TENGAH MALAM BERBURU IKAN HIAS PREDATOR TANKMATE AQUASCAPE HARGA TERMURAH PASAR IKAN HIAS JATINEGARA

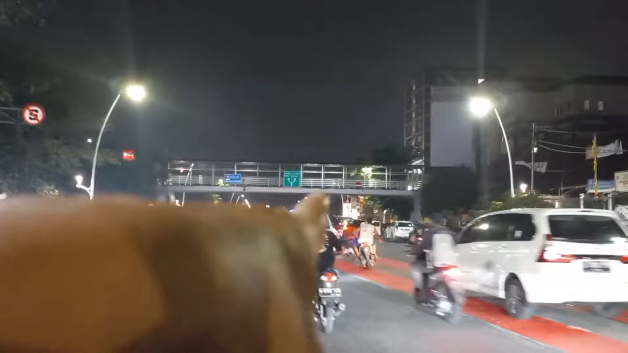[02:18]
Itu ada terminal Kampung Melayu tuh di sebelah kanan dari sini ya. Itu ada apa?
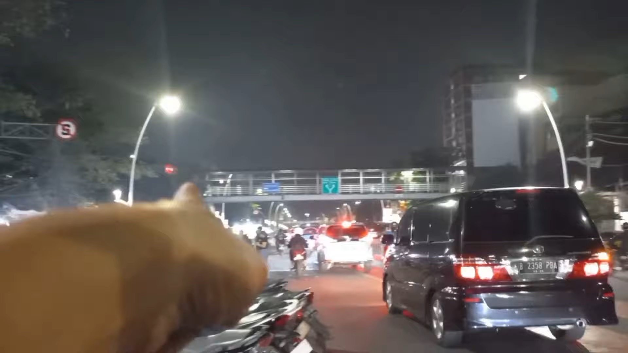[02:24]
Ada Plaza Jatinegara ya. Dan di sana itu stasiun kereta bro.
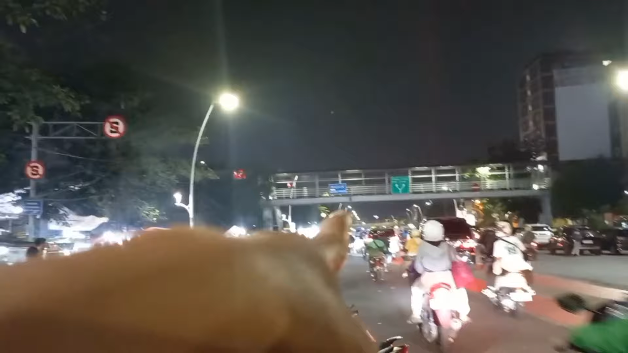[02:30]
Jadi lu jalan ke sini ya itu kurang lebih 300 sampai 400 meter lah nanti lu ketemu